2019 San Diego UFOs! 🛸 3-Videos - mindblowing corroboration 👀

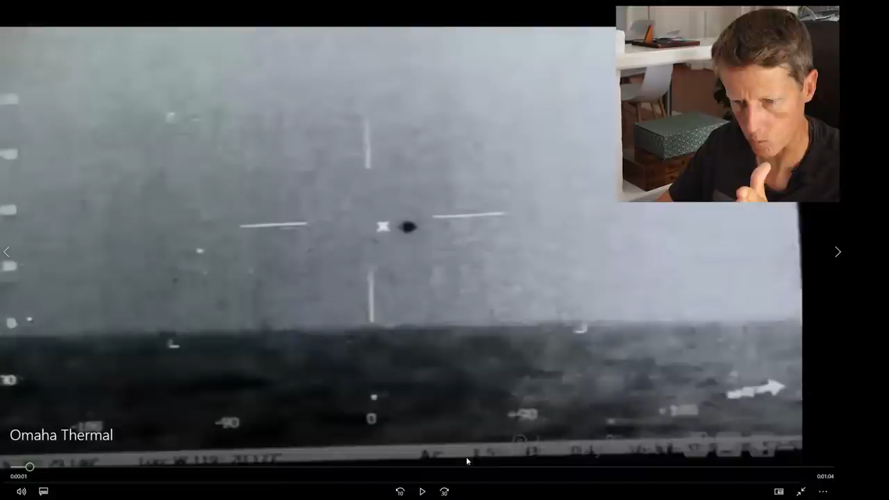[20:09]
1.5 so this orb is right basically off the nose of the ship uh and if we look at elevation as well elevation is 0.4 and this the elevation if we just watch that number down here in the bottom right uh it actually seems to change with with the ship so with the listing of the ship it seems to change so i didn't believe it was trustworthy so initially looking at this video i honestly thought these were
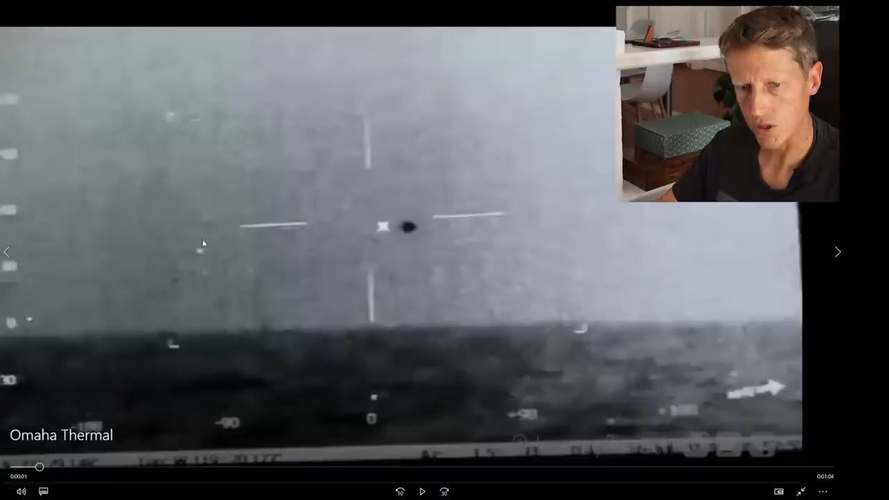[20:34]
uh stars initially but then if you look um he slews the pod and they stay on the screen you'll see here he actually moves the pod so i believe these are actually dead pixels uh in the flare so that is a common thing so i don't see any stars in the background okay which implies to me that there is this is a high light environment so there's actually a lot of light here initially i thought it was you know pitch black no moon but actually after analyzing the video i think
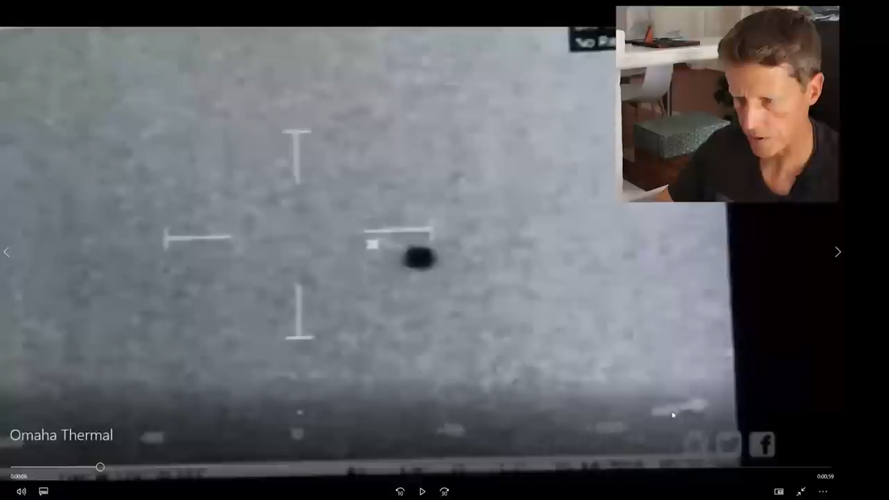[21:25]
and this is your north arrow so this points north meaning the ship's aiming to the west
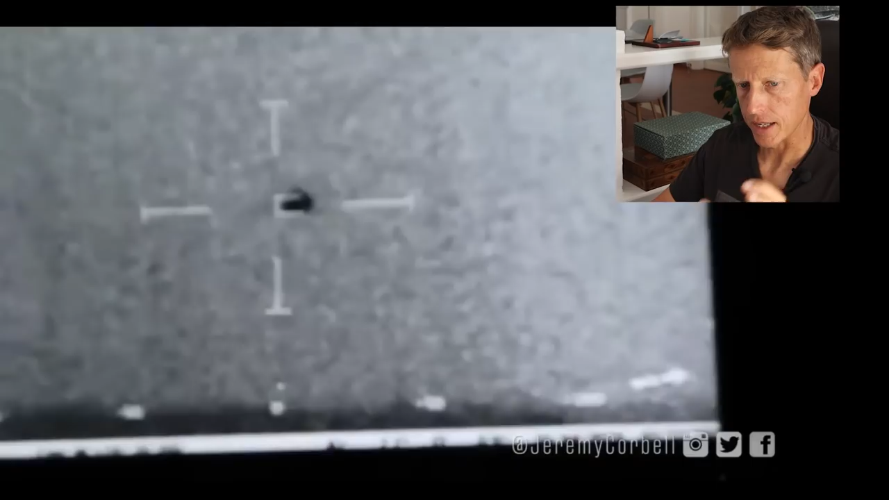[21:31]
and now he commands the track and you'll see
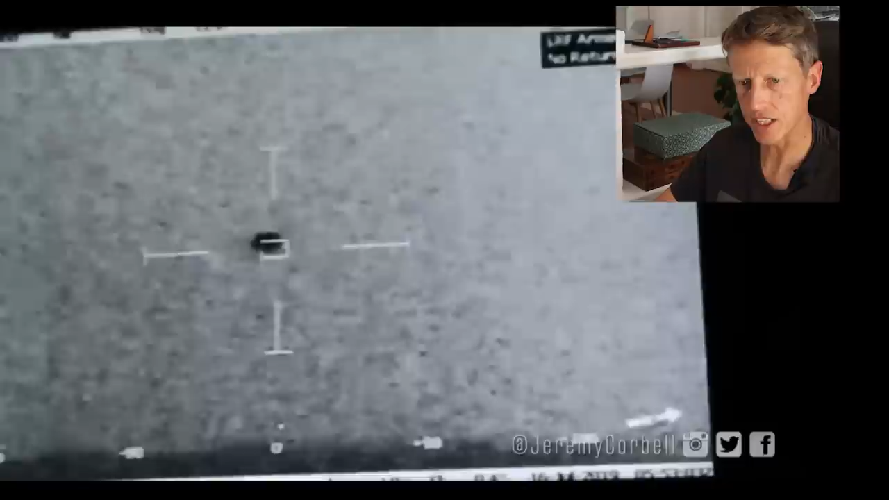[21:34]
here it goes from there's a there's a break there's a gap in the recording and he'll switch actually to the others i think
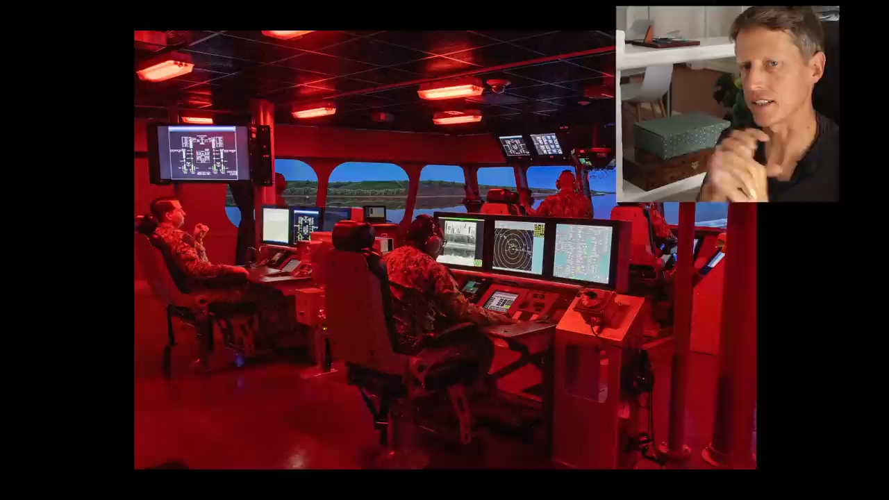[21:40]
i think the cameraman walks around whoever's sitting at the console whoever's controlling the console and he starts filming from the other side
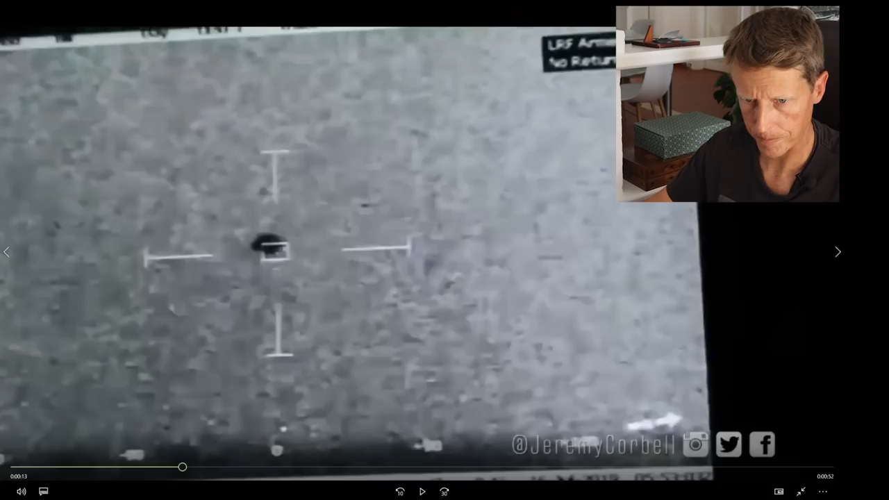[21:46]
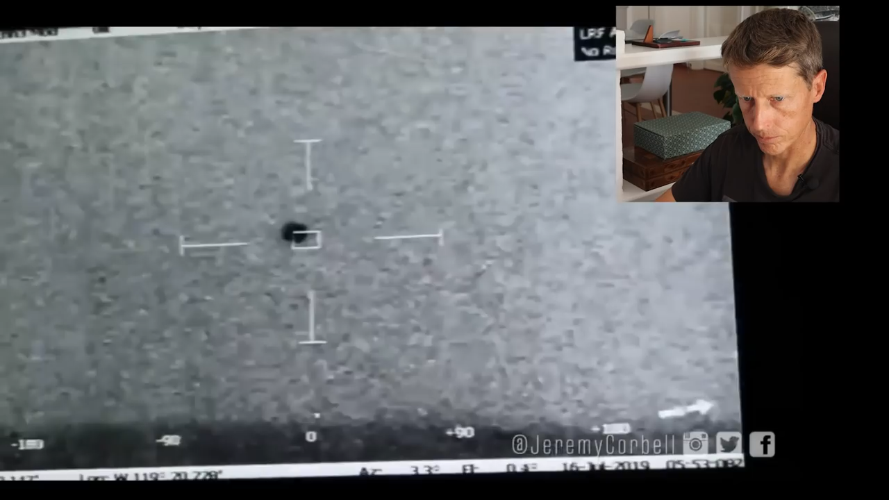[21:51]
great omaha pick me kid rachel pralls the pass ability to launch helo asap okay as we're watching this thing splashing it is just hovering there i don't think this thing is moving i think it's just sitting there like not moving
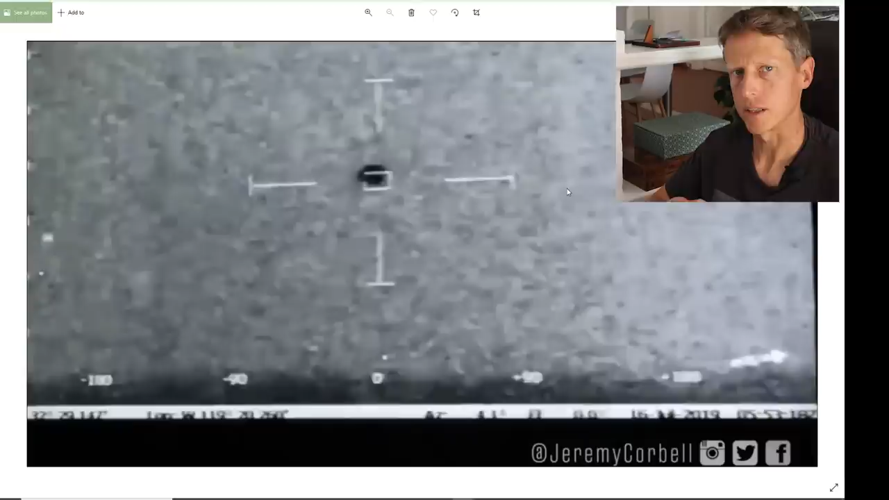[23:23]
which means a 15 foot wave height so using the environmental information and how it actually goes into the water here i can show you how i'm able to estimate the size shape and distance of this thing okay
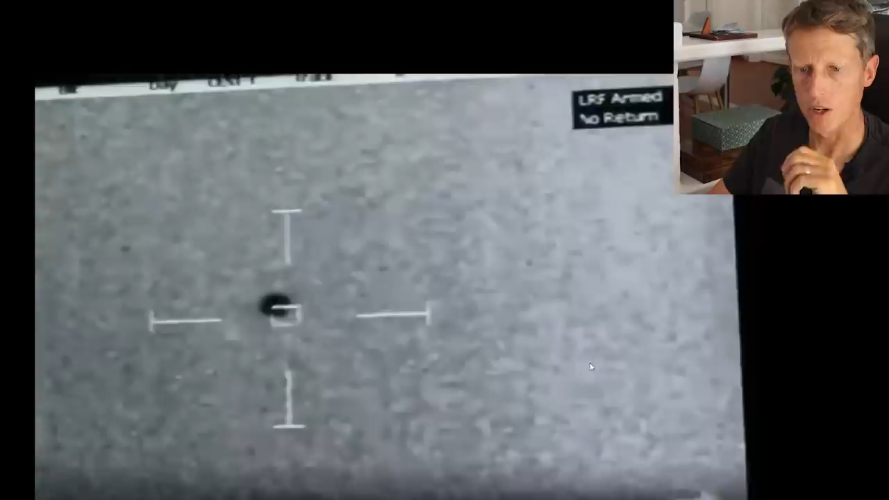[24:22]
throughout the whole video we get lrf armed so this is your laser range finder so that range finder i talked about out to 25 kilometers it's armed but it shows no return uh and there's no indication in this video that
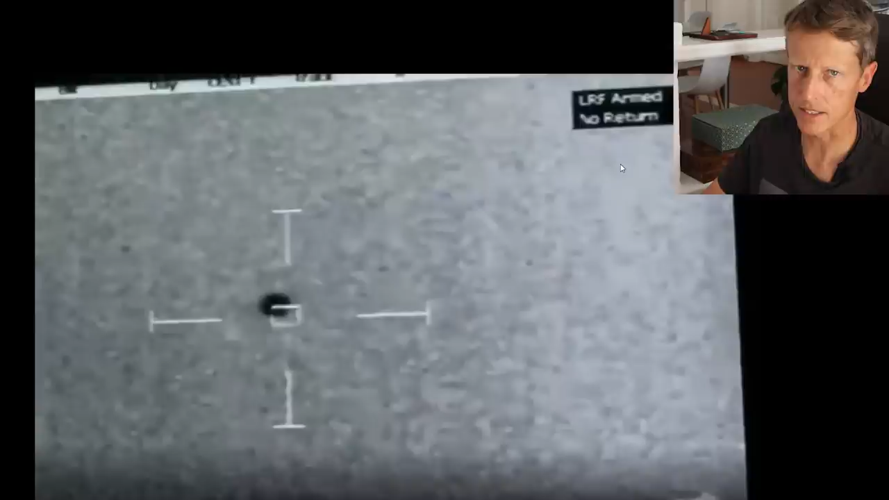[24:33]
it's been fired in the video uh because it would turn red and would say uh laser fire it says no return meaning at some point prior to this video
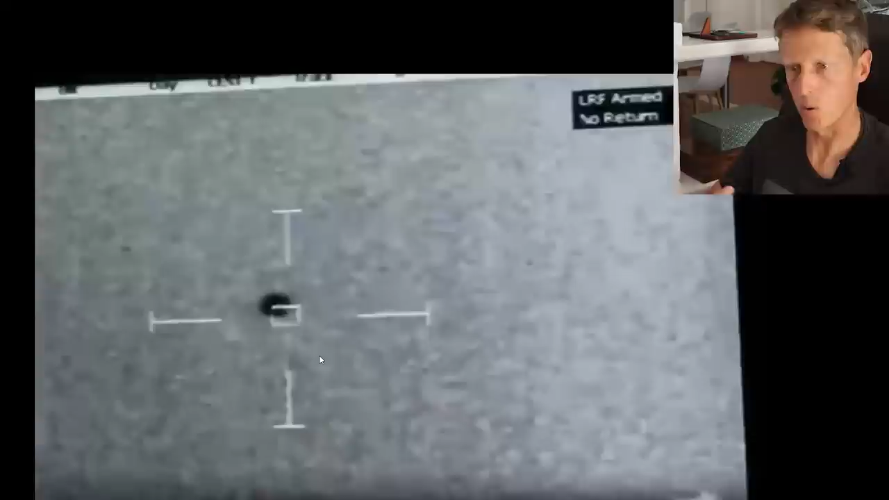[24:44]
or maybe in between where there's that gap you'll notice um there is a gap right here where it swaps right we're
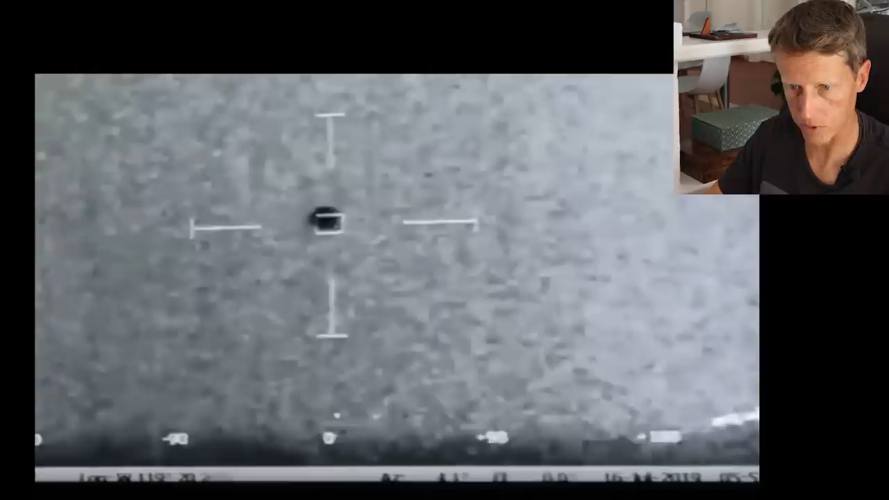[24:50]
looking from the left side and now it goes around to the right side the camera in that gap right from here to there uh they could have fired the laser and gotten no return we don't know anyway
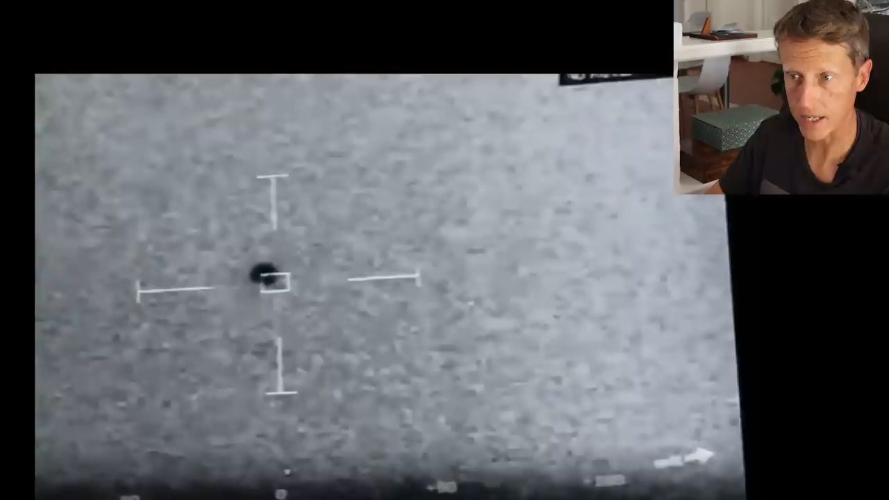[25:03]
at some point laser was fired and got no response back and this thing from my calculations definitely within uh 25
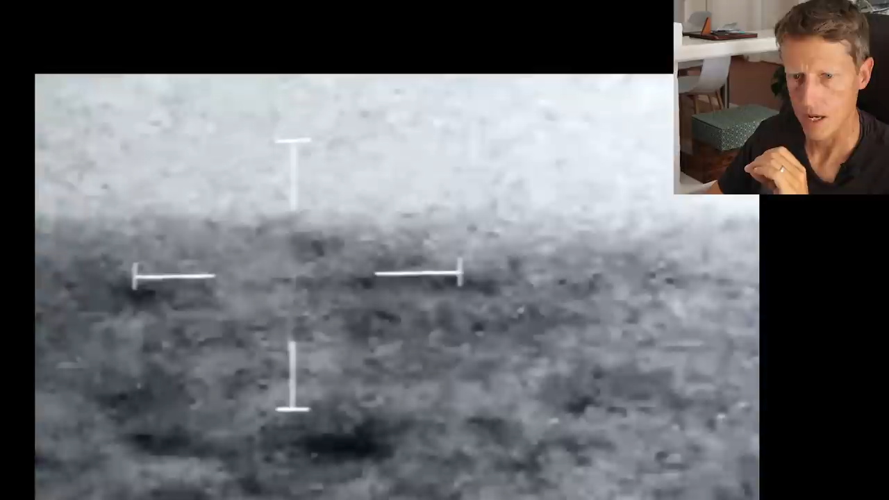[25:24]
the horizon is still in is still in view right it's basically one object one object height below the horizon is when it actually goes down
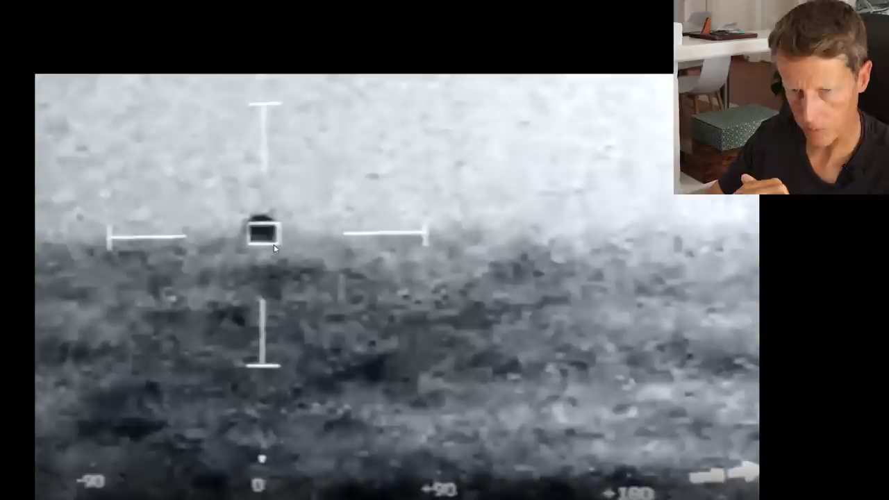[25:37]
right if the object's very close then i would expect that we would
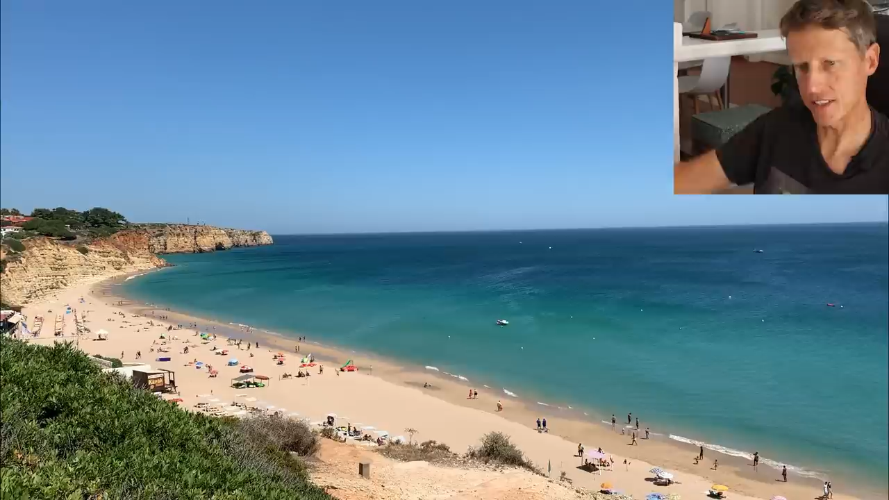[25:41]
see ocean behind this right if you're looking down at something close to the ship you would see you see ocean this would all be ocean right but since we're looking at something on the
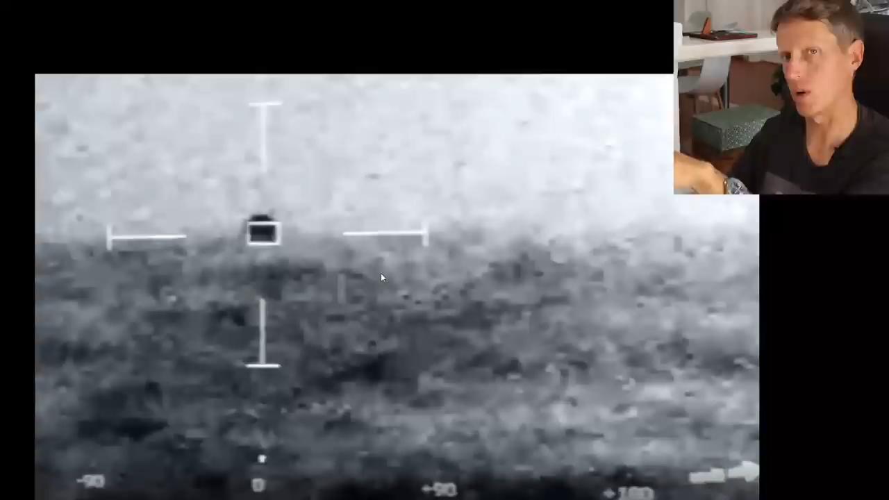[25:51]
horizon almost on the horizon now this thing's further away so how do we calculate how far